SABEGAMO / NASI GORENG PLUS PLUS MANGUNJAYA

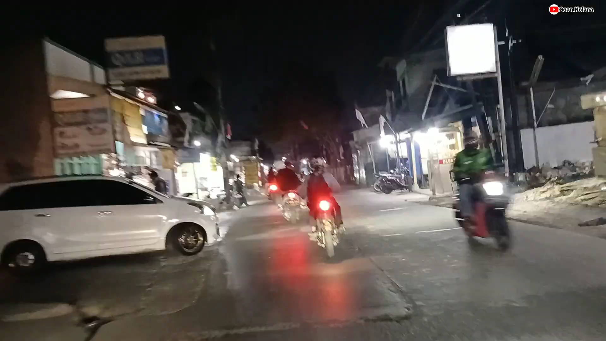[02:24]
Ini menuju ke arah jalan guys.
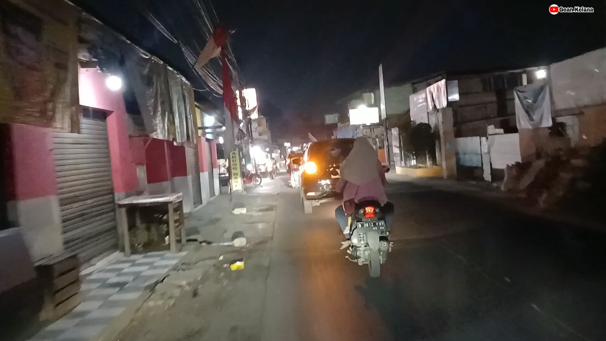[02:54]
Ini ambil kiri, Roman Gra Prima Baru.